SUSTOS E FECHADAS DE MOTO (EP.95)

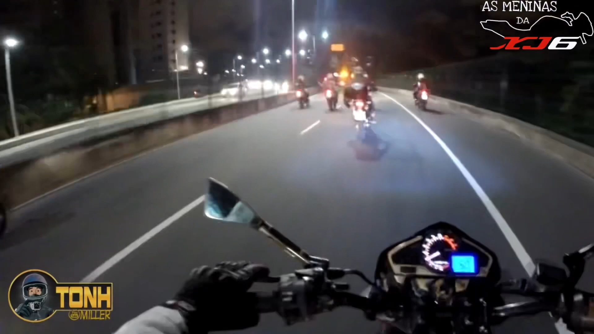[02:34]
Ah, agora dá pra ver. Lá na frente tem um carro da polícia. Dois, três carros particulares. Duas vans. Vai embora, vai. Entra por aí mesmo, que eu quero ir por aqui. Olha. Olha, ele se abusou. Se abusou, policial.
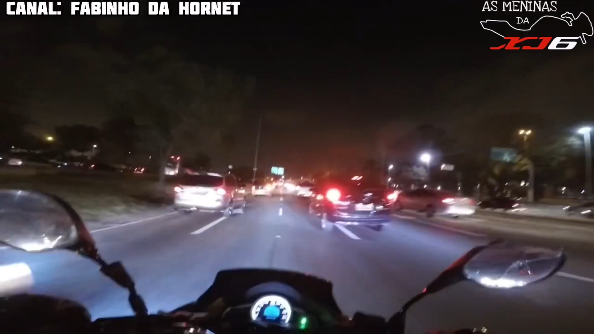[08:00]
Então, pô, mano, tanta hora pra esse moleque comer bolacha, ele vai comer essas horas da madrugada, de noite. Então eu tinha medo de... Olha, olha. Ei, tiozinho lazarento. Se numa dessa não tá prestando atenção, toma, cataplof, tá vendo? Tô te falando, velho, sexta-feira tá aí, quer saber? Eu vou pra minha casa, vou guardar minha moto, que o negócio é andar de carro. Porque, olha, hoje o negócio tá bravo. O moleque caiu lá, o outro foi fechado, eu fui fechado. Meu senhor, ilumine meu caminho até minha residência, todos os motoqueiros, motociclistas também, que não aconteça nada de ruim, porque o negócio tá brabo, viu?